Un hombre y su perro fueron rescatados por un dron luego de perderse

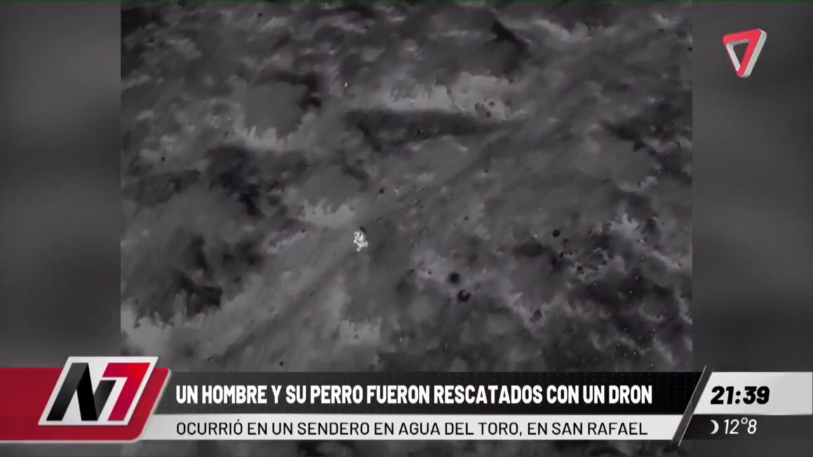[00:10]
Miren cómo se ven las imágenes, es impresionante porque con el reflector del dron lo fueron guiando hasta llegar a la salida. Esto es un rescate muy llamativo porque la verdad es que no teníamos otro antecedente similar, era de noche. La verdad es que los van guiando hacia la salida para que fueran rescatados. La verdad es que estaban en muy buen estado de salud, lo cierto es que se habían simplemente desviado.
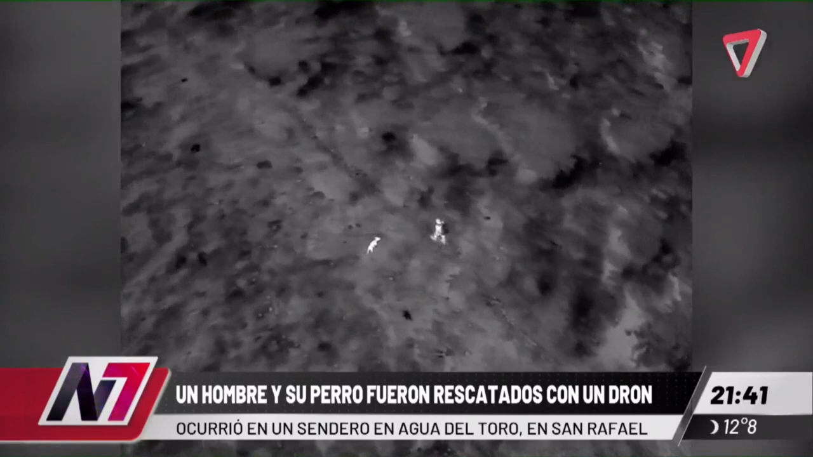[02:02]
fueron hacia el este y campo adentro, a orillas de un zanjón, vieron con la cámara térmica a la persona y allí es cuando encendieron el reflector del dron y de esa forma guiaron su camino hasta la salida sobre la ruta 150 donde se encontraba su vehículo.